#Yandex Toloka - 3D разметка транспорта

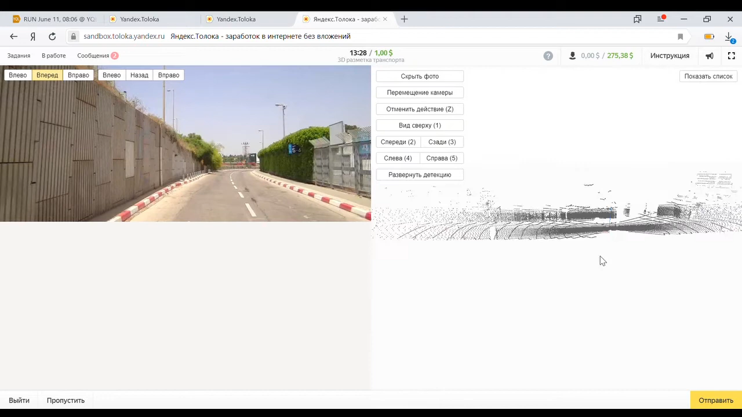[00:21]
точнее транспортные средства и выделить их и выделить точки которые
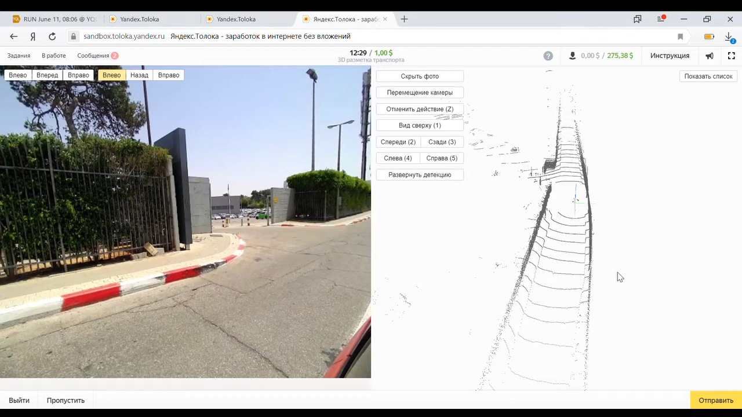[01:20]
оговориться о нескольких вещах в целом задание довольно ресурсоемкая по отношению к системе скорее всего она не заработает на там windows xp и старых версиях про браузеров операционных систем и может притормаживать так что рассчитывайте свое время если работать некомфортно то может быть и не стоит поехали значит вот наш начальный вид что можно делать можно сделать вид сверху есть горячие клавиши вот они подписаны
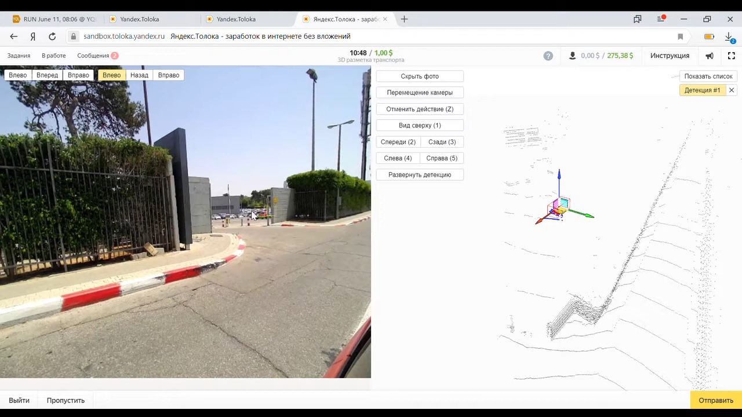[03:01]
попали не выделяем поехали я нажал control и левой кнопку меньше появилась коробочка вот теперь появляются кстати вот смотреть коробочка появилась вот она далеке какие-то точки попали на машинку но судя по всему там есть чего улучшить давайте приблизимся к самой коробочке красные точки это точки которые попали в коробку синие точки это окрестности
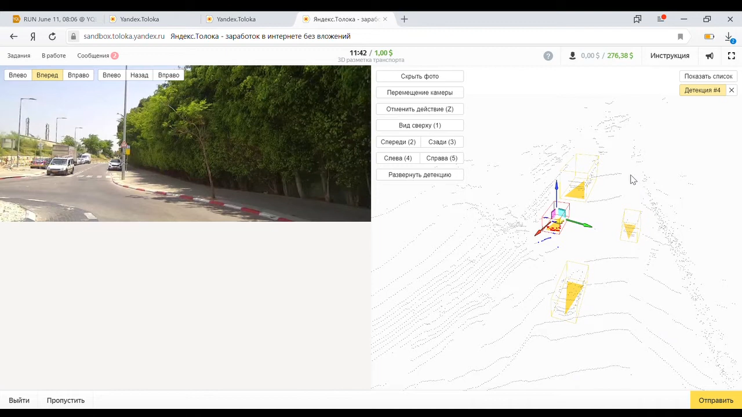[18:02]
можно подвигать вот тут одна машина судя по всему вот эта вторая тоже на него смотрит и и и и ой развернуть развернуть
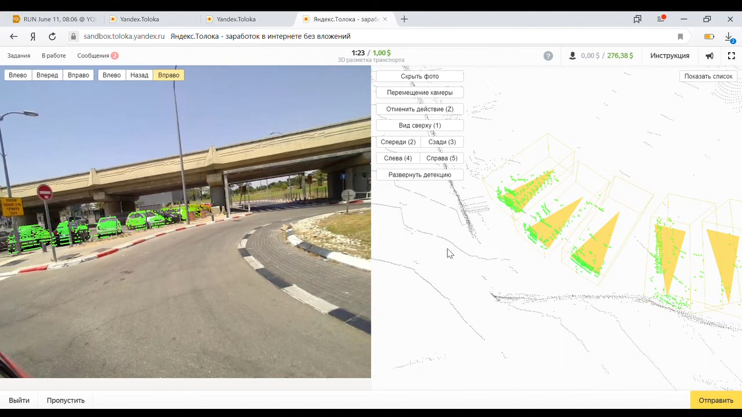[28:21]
так теперь давайте на вид сзади переключимся ну и сколько успею